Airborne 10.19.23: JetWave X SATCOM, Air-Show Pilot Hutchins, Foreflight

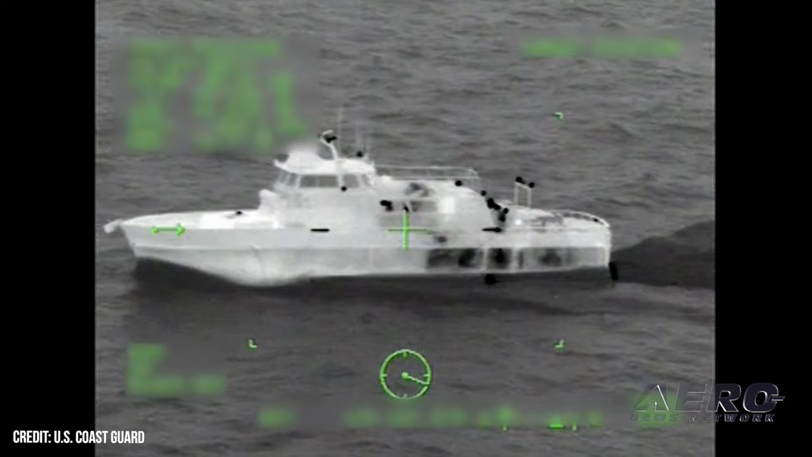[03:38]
On the afternoon of Thursday, October 12, 2023, Coast Guard sector San Diego personnel responded to a medical emergency aboard a charter fishing vessel christened Legend,
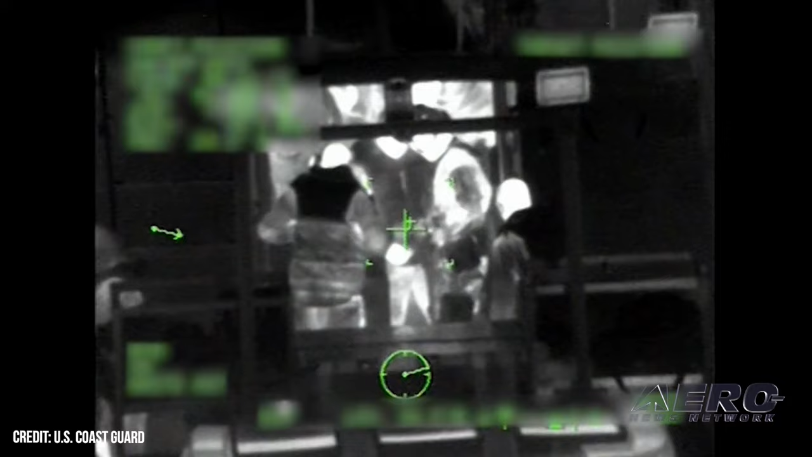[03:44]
then approximately 48 nautical miles off the Pacific coast of Southern California's Point Loma.
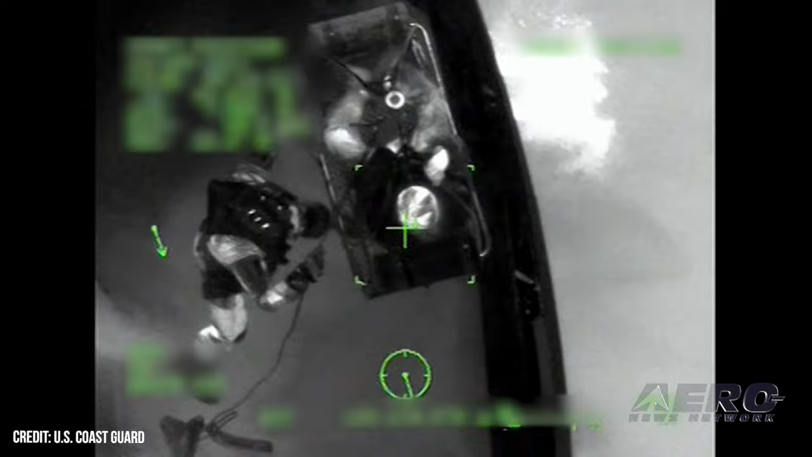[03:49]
The victim's symptoms were consistent with a cardiac arrest.
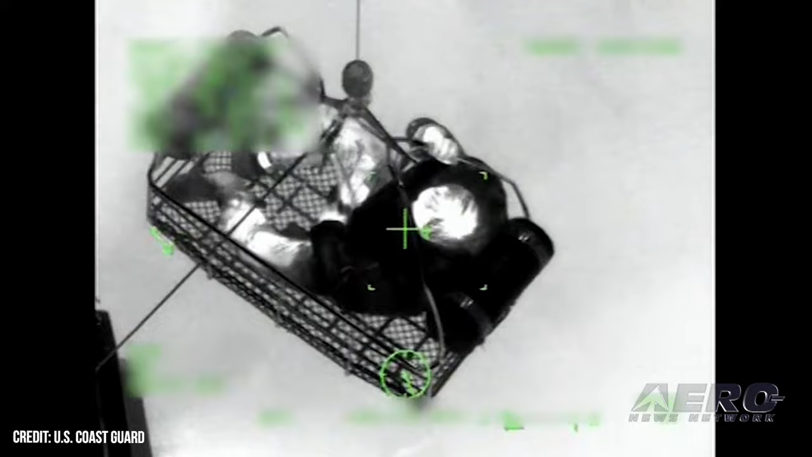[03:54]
Coast Guard personnel dispatched an MH-60 Jayhawk helicopter crew from USCG Air Station San Diego.
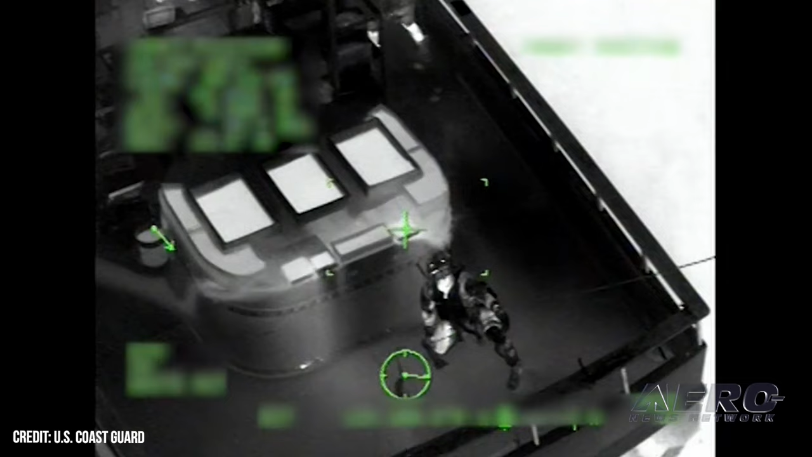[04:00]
The MH-60 crew arrived on scene, hoisted the patient successfully aboard the helicopter, and transported him to Scripps, La Jolla.